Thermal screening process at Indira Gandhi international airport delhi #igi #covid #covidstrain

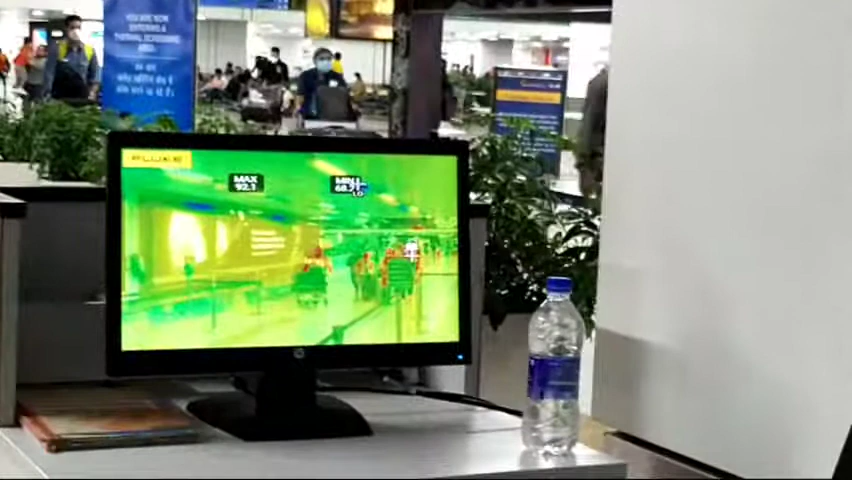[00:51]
जो डिटेक्ट करते है पैसेंजर एंट्री पॉइंट इसमें यह टेंपरिटर लिखा जाता है जिनका मैक्सिमिम होता है उस पर इंडिगेट कर लेता है इस पर सब्सक्राइब कर